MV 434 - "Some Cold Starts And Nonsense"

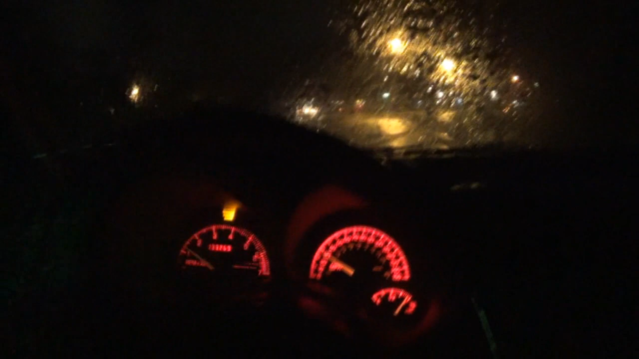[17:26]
We've got some rain coming back. Combined with the wind. There's. Lots going on.